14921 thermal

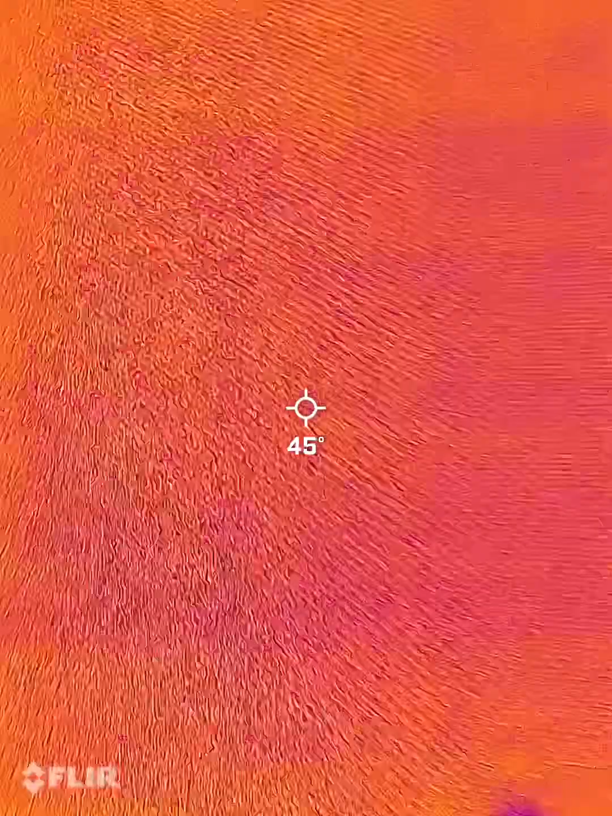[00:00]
I'm doing a thermal imaging video.
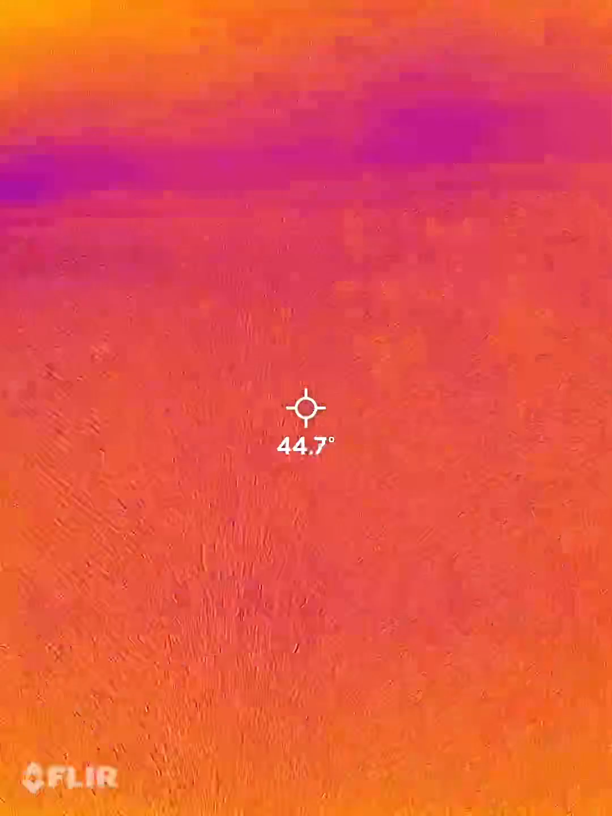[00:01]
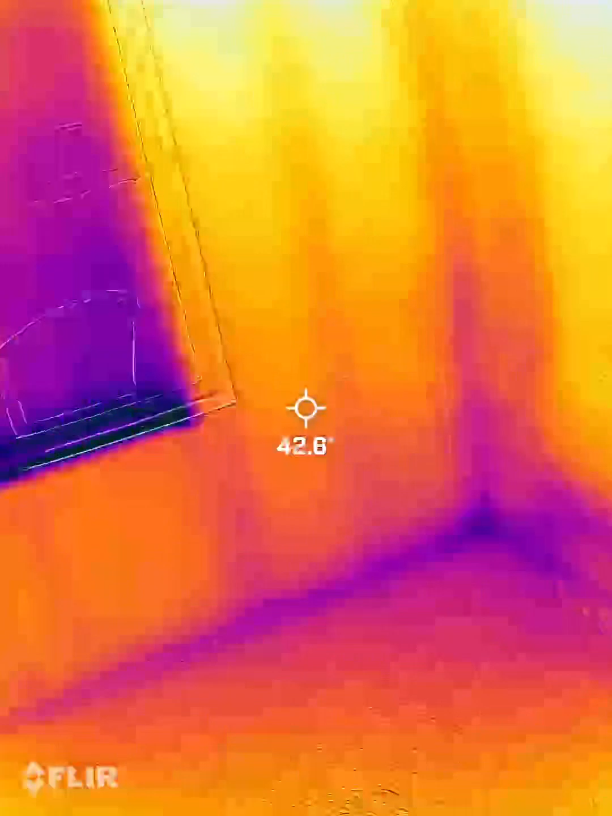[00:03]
I have the exhaust fans running which
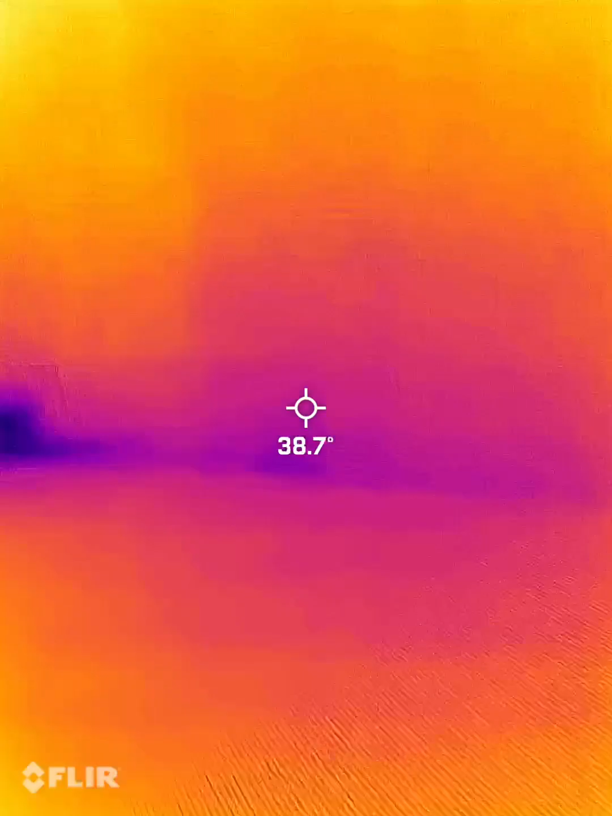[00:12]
anything that kind of stands out.
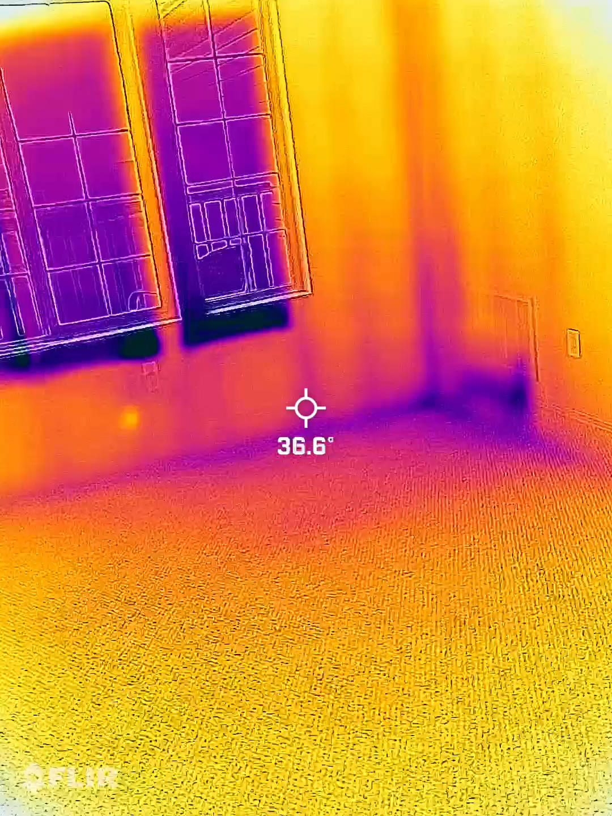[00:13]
You can see the studs in the wall, you can see up there
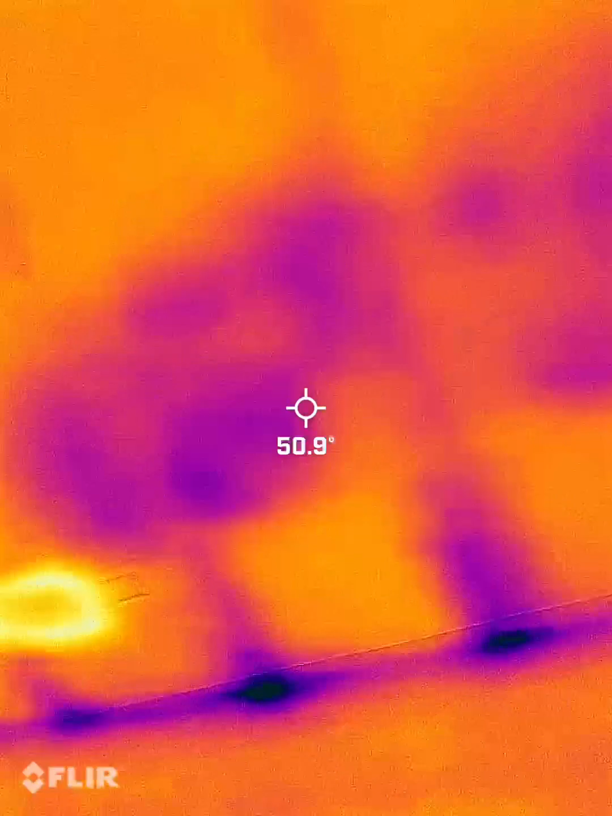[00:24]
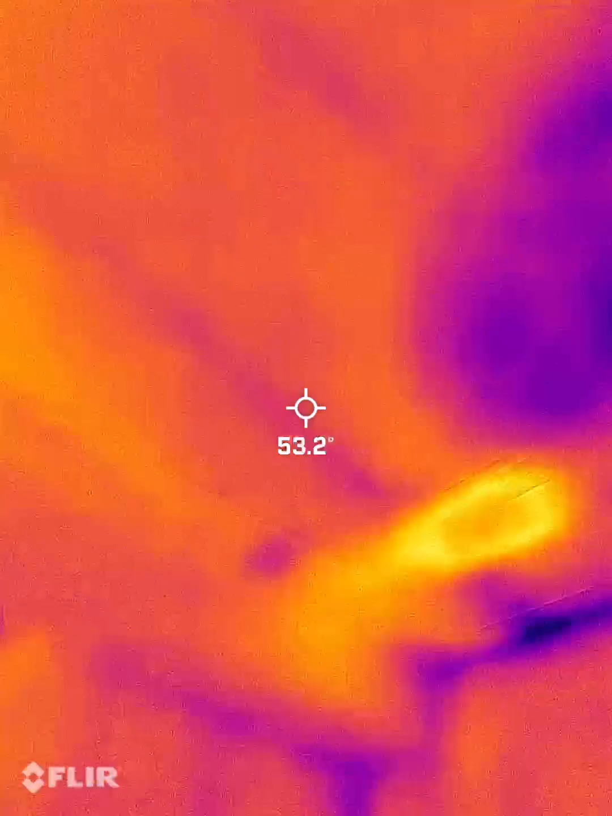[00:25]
in the living room and the insulation is low right there. You can see some gaps.
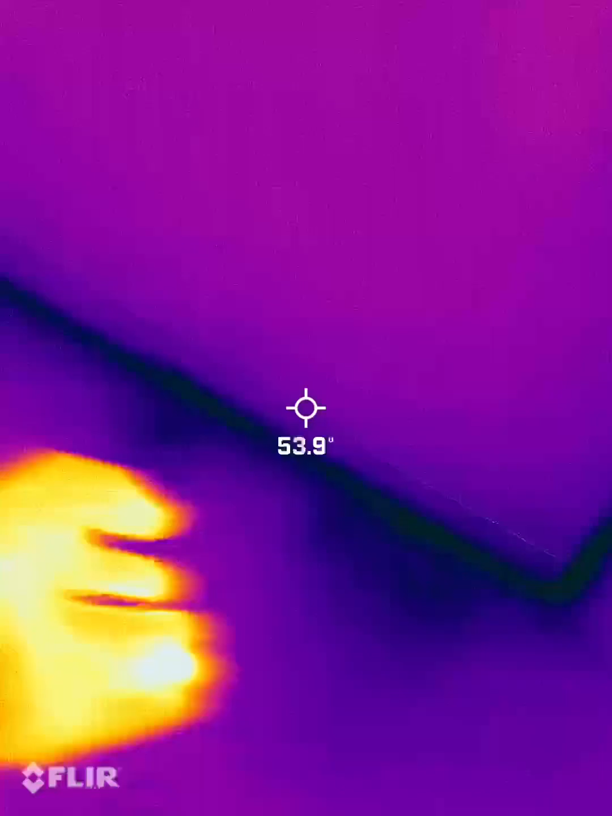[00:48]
some air leaks under the front door.
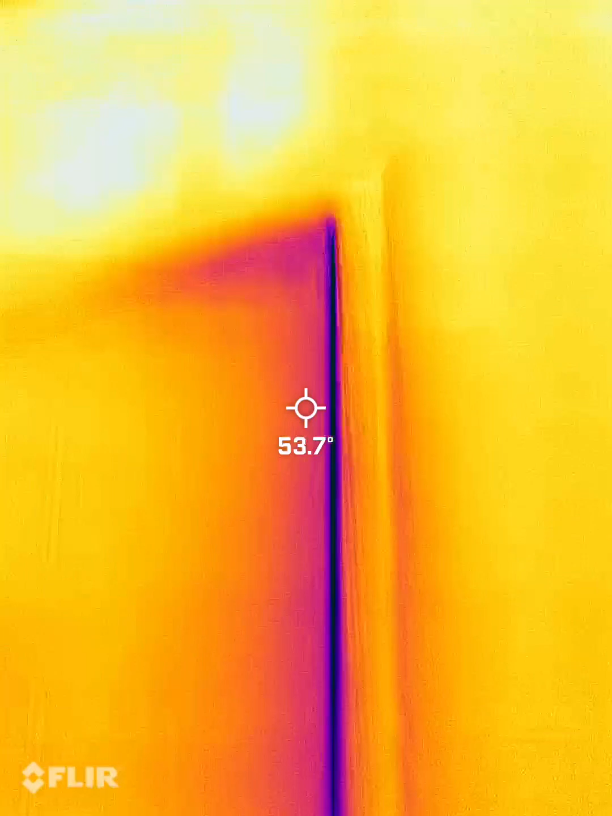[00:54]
The door could be a little bit tighter.